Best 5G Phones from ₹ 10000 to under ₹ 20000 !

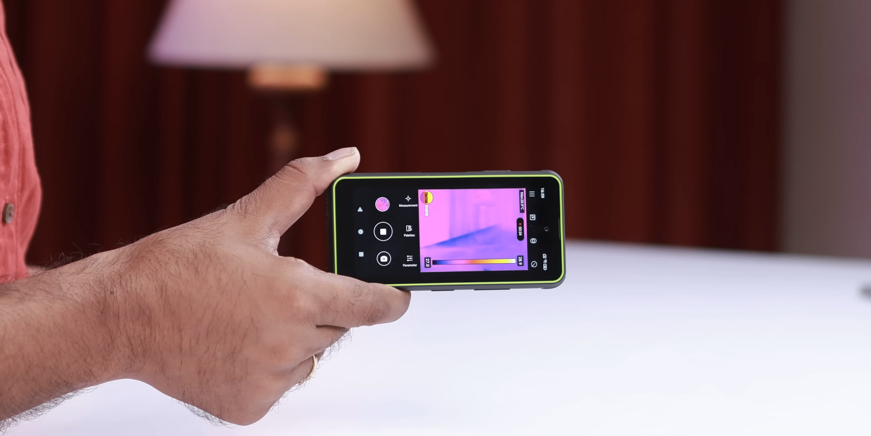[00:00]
क्या आपने गाईज कभी थमल कैमरा देखा है किसे स्मार्टफोन में यह दो को मेरा हाथ इसमें मस्त्रिके से ब्लेट फिलो
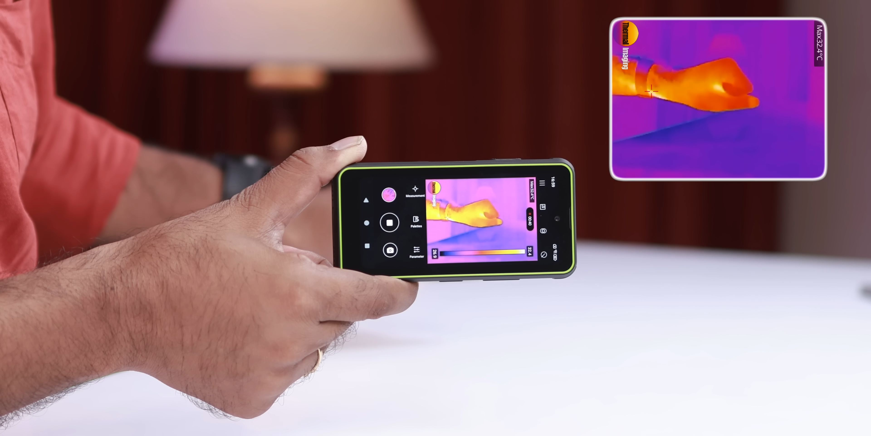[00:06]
कर रहा है और यहां पर आपको फोन में दिखाई पड़ रहा होगा इसके बारे मैं आपको बात जाता हूं फिलाल आज़ा में बात करनी है